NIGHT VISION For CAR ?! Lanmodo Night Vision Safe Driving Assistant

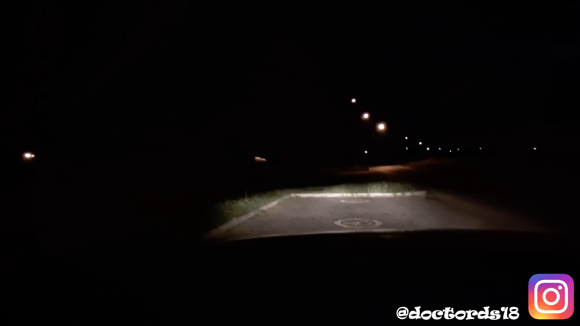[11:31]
Ljude moji sad smo se parkirali tu na parkiralište, kao što vidite vani je mrkli mrak i upadili smo kratka svjetla, kao što vidite sve je lijepo obasjano.